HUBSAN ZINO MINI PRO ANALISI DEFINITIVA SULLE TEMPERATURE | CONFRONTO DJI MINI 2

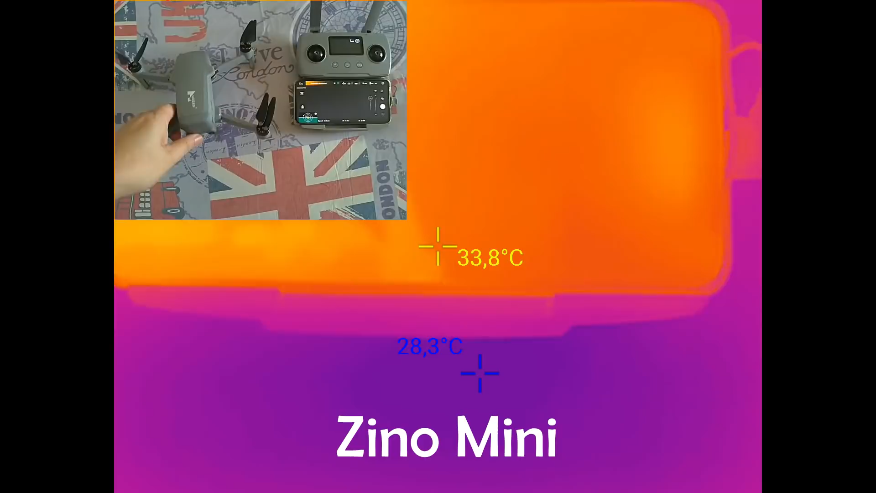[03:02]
iniziamo a vedere che temperature sviluppa lo zino mini quando è acceso però rimanendo fermo è
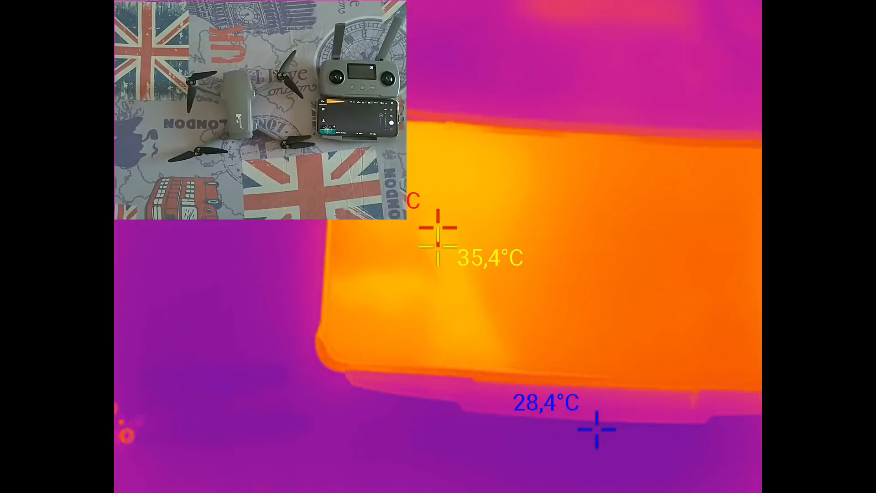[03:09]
On screen: spot 35.4°C
una condizione che si può creare quando ad esempio
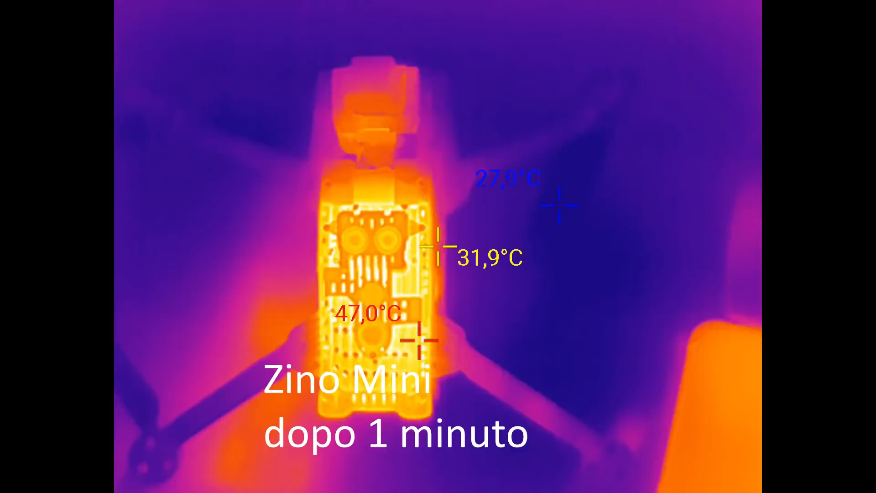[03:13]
si devono scaricare i file collegando lo computer dopo un minuto
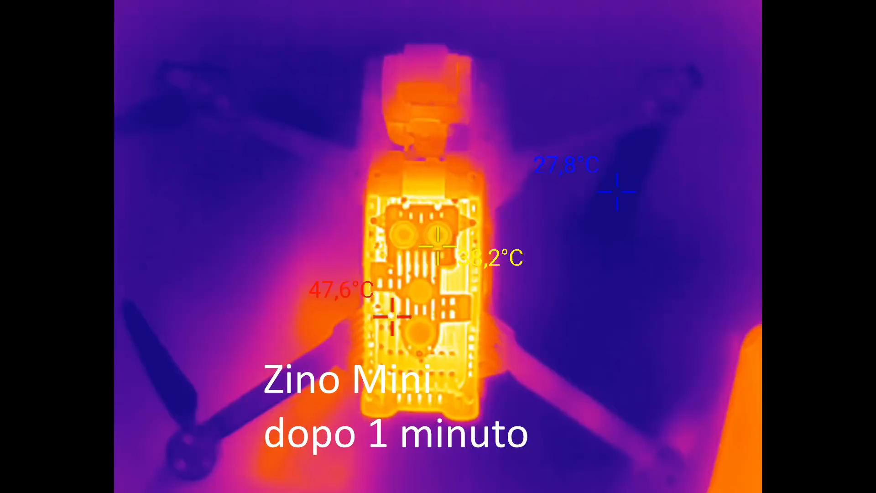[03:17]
queste sono le temperature quindi intorno ai
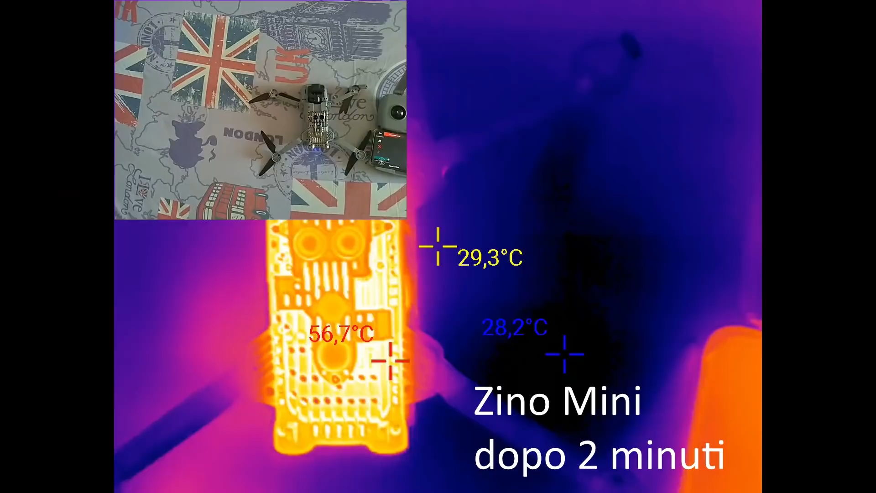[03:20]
47 gradi dopo due minuti arriviamo a 55 56 gradi
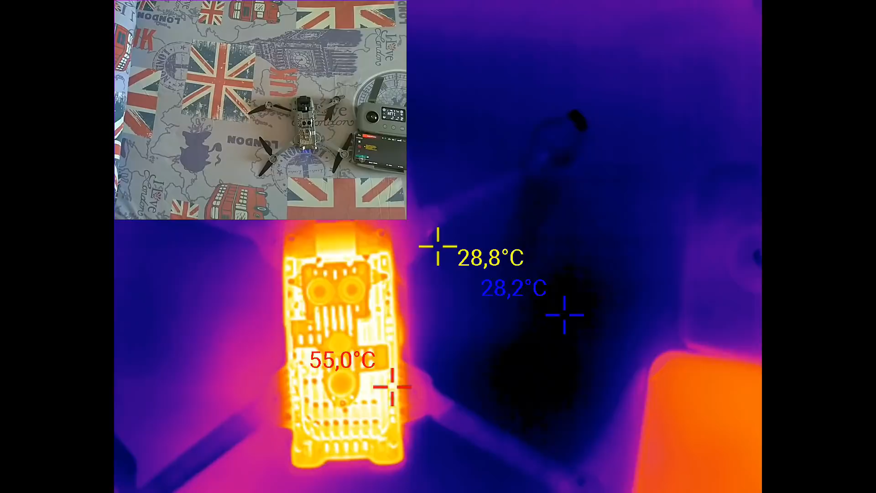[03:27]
dopo tre minuti arriviamo
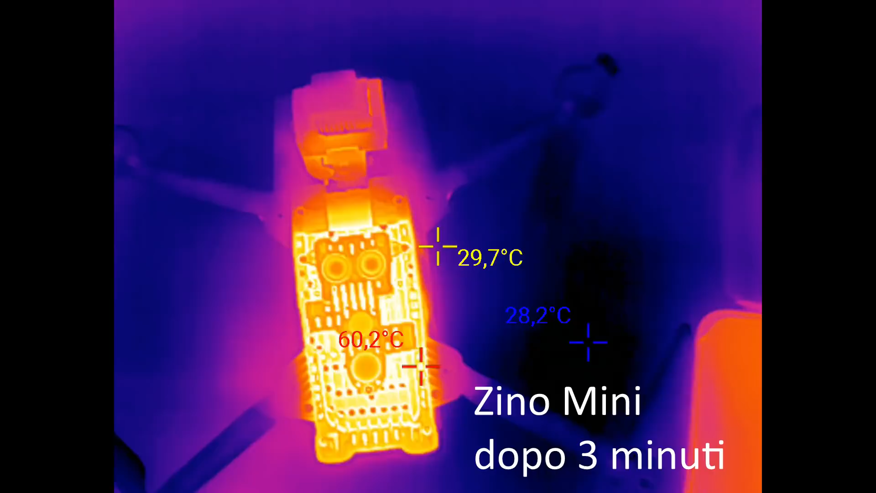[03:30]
On screen: spot 29.7°C, max 60.2°C, min 28.2°C
a 60 gradi vi ricordo che il video qua non è
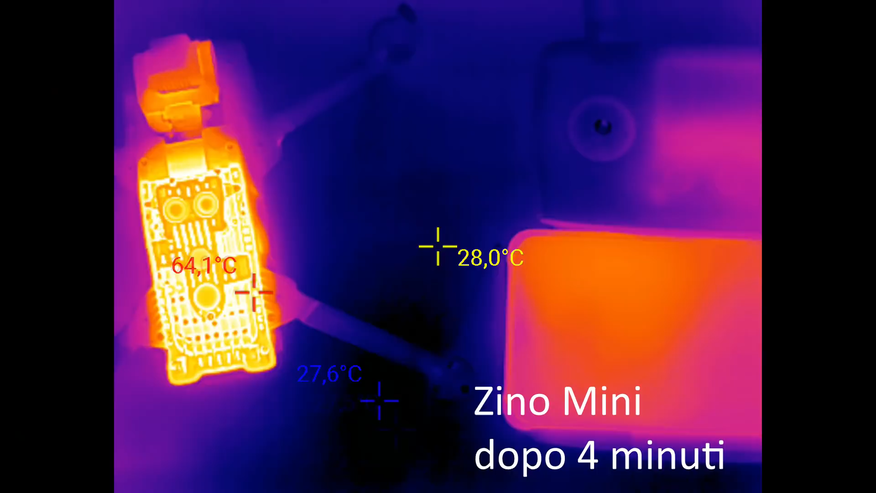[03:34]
On screen: min 27.6°C
attivato il video di ritorno e dopo quattro minuti arriviamo a 64 gradi praticamente
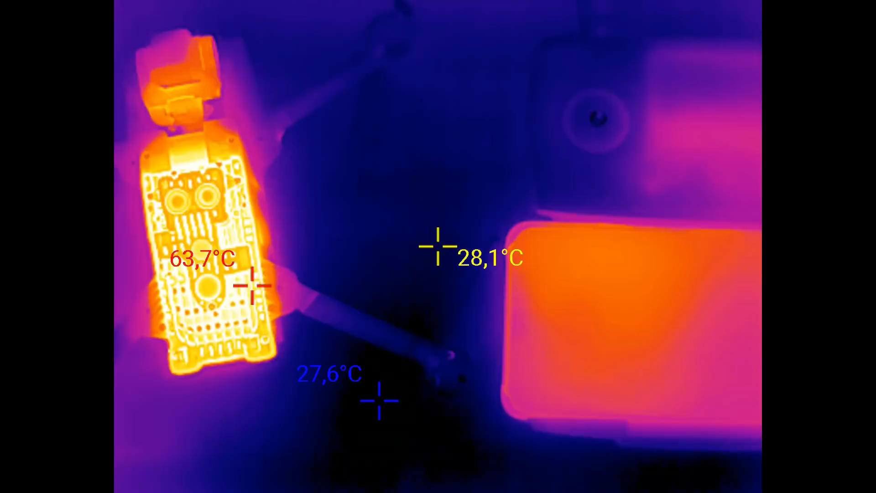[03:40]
continua ad aumentare lentamente
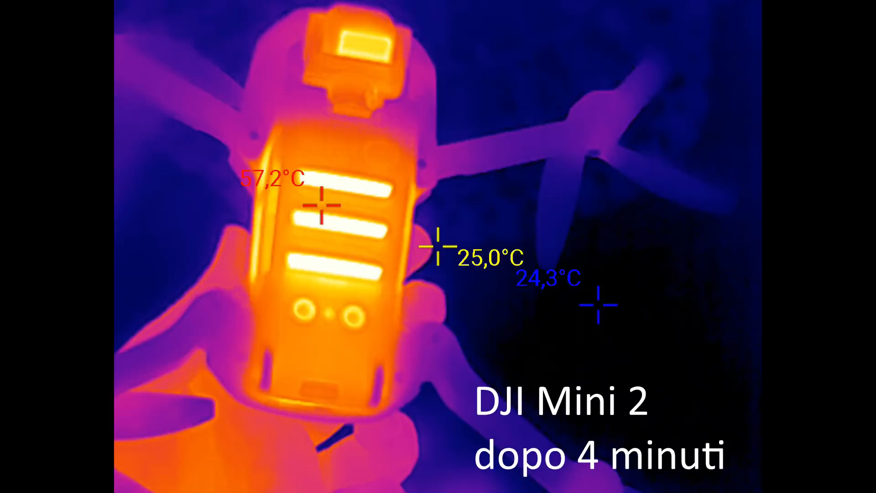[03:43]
ora vediamo il dji mini 2 dopo quattro minuti resta abbastanza costante sui
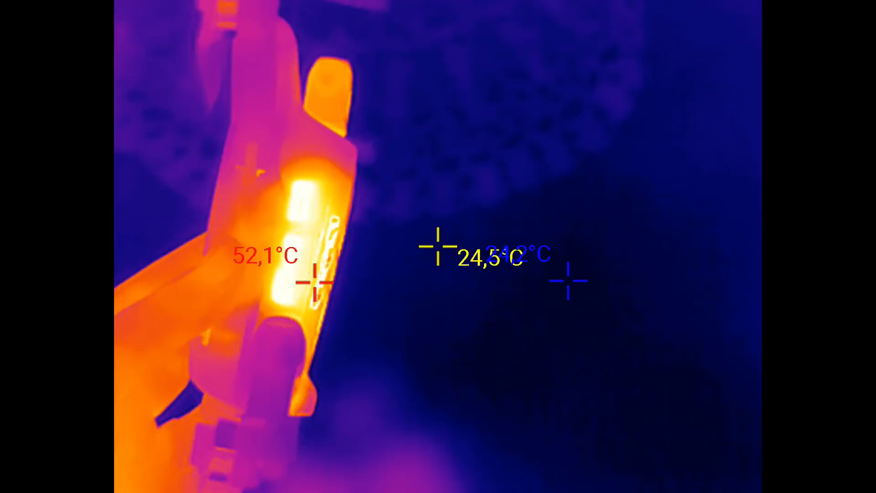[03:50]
55 56 gradi in questo caso
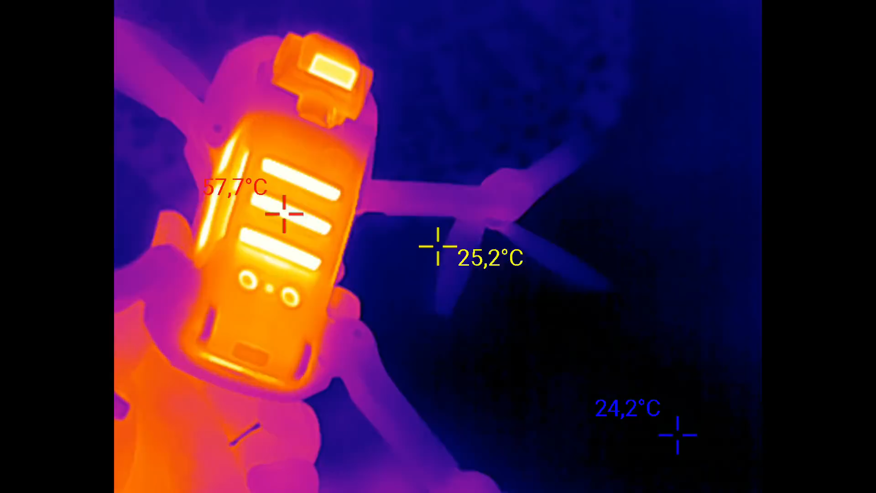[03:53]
il video di ritorno viene trasmesso e attivo come sappiamo non ci sono limitazioni nelle funzionalità
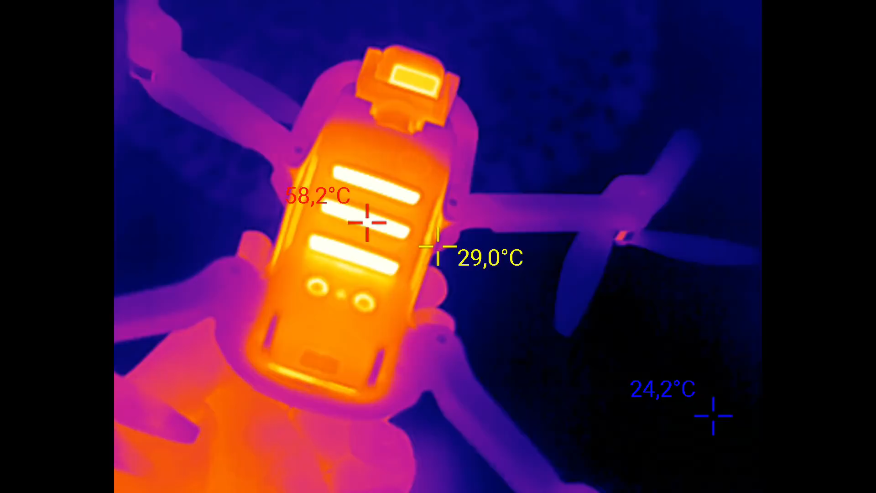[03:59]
adesso vediamo lo
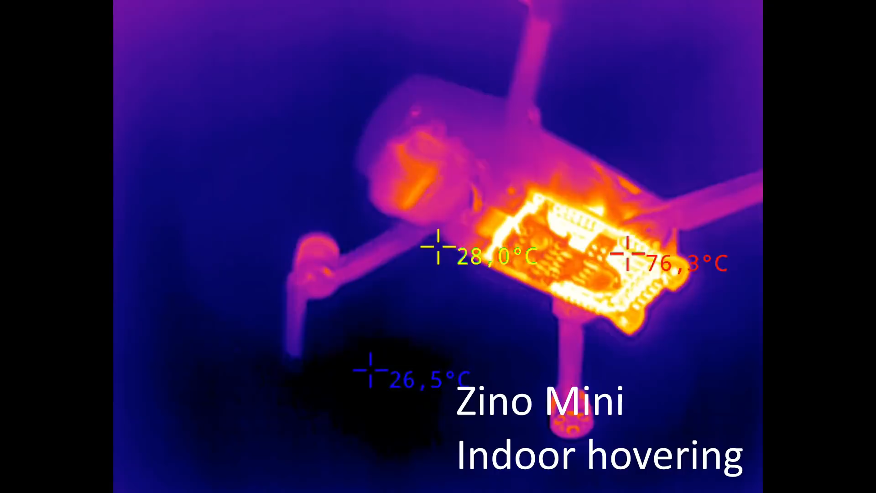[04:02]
On screen: spot 28.0°C, min 26.5°C
zinimino in un hovering indoor in ambiente interno dopo
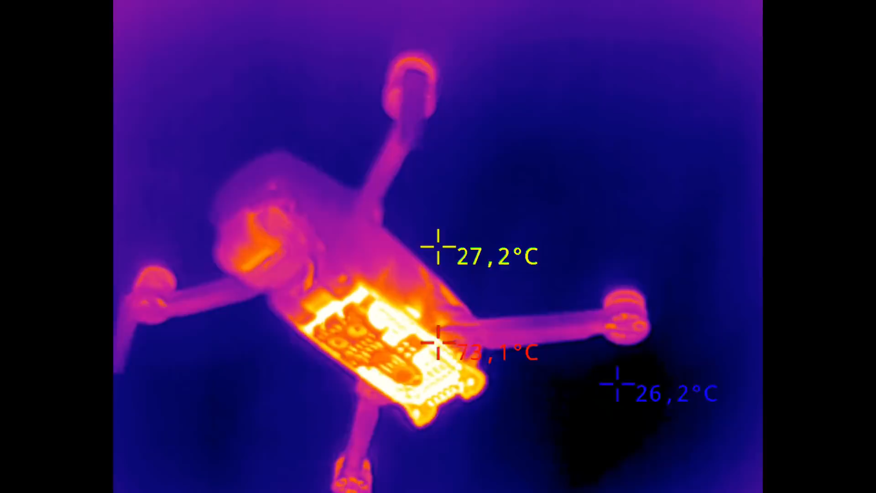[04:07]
On screen: spot 27.2°C, min 26.2°C
qualche minuto vediamo che temperature sviluppa
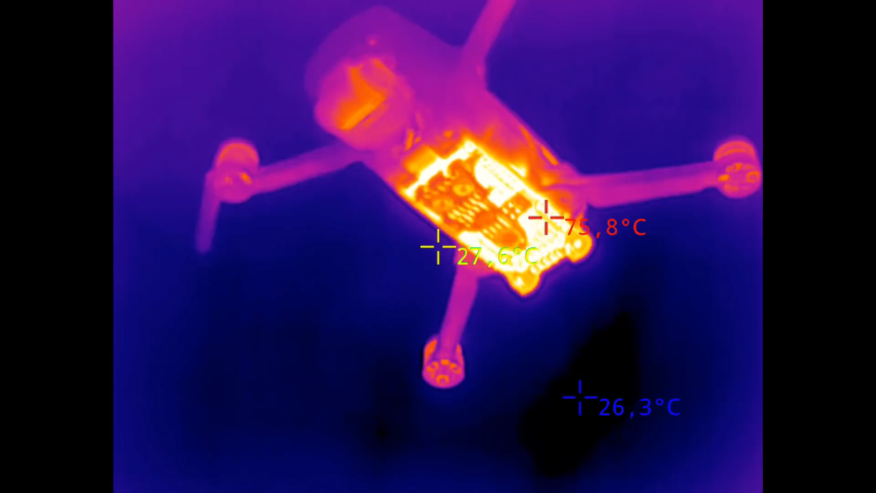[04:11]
75 76 gradi mentre la batteria raggiunge
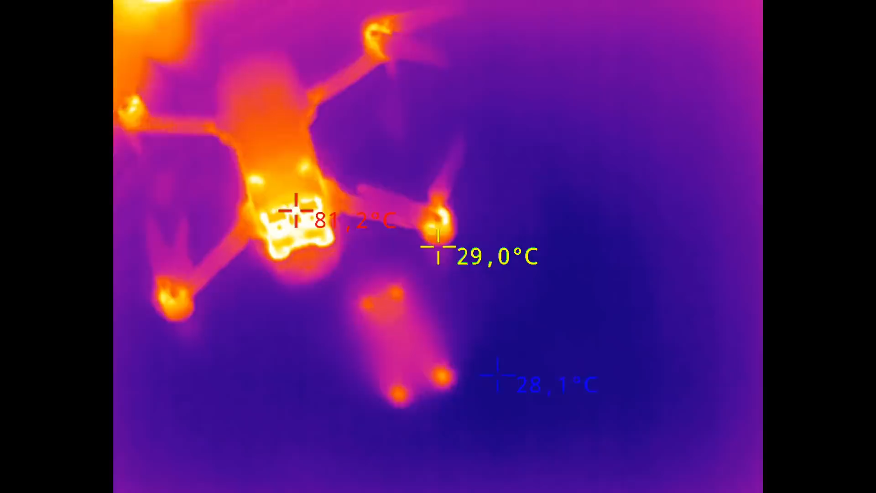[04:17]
61 gradi una sessantina di gradi comunque come potete notare
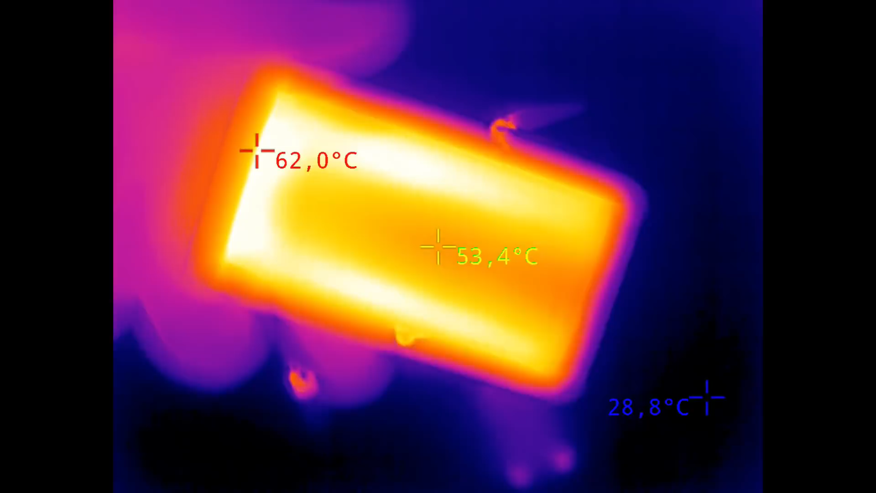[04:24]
On screen: spot 53.4°C, max 62.0°C
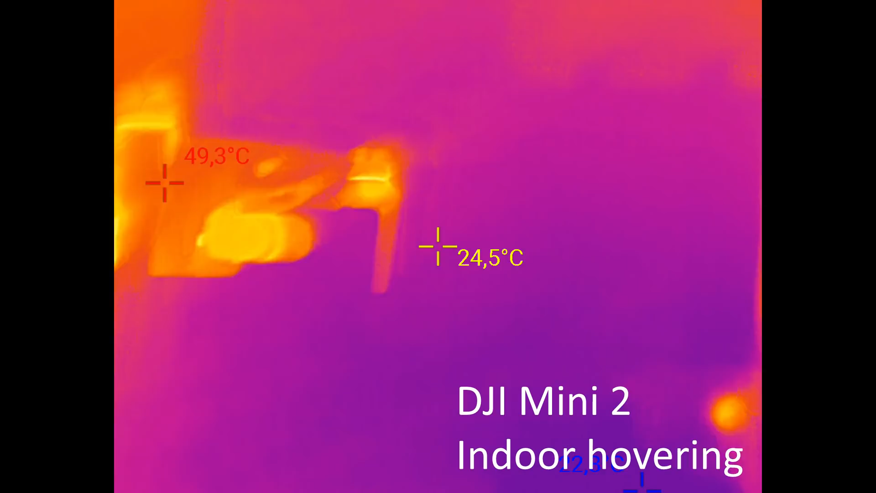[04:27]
On screen: spot 24.5°C, max 49.3°C
questa invece è dji mini 2 in hovering indoor vediamo che temperature sviluppa